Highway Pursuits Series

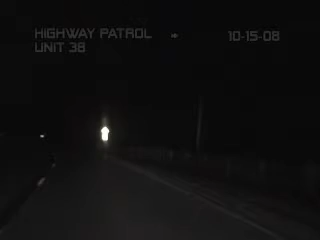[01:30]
I will be alert. Unit 38, 10-4. Suspect has pulled out the prongs and is attempting to flee!